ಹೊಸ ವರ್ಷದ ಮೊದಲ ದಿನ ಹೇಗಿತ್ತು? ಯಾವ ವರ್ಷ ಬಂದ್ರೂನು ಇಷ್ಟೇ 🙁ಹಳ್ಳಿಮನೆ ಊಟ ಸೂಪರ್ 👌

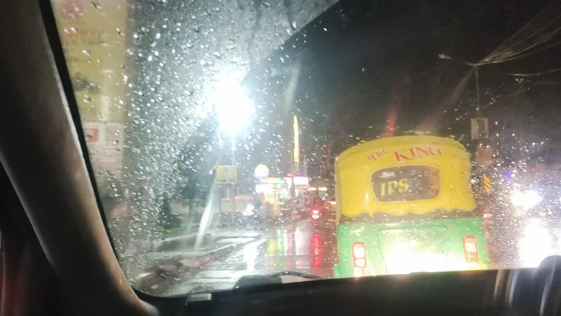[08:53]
ಅದು ಬಿಟ್ಟರೆ ಇನ್ನೊಂದು ಏನಂದರೆ, ನಮಗೆ ಹಾಗೆ ಬರಬೇಕಾದ್ರೆ ಫುಲ್ಲು ಮಳೆ ಜೋರಾಗಿ ಸಡನ್ನಾಗಿ ಬಂತು, ತುಂಬಾ ಚೆನ್ನಾಗಿತ್ತು.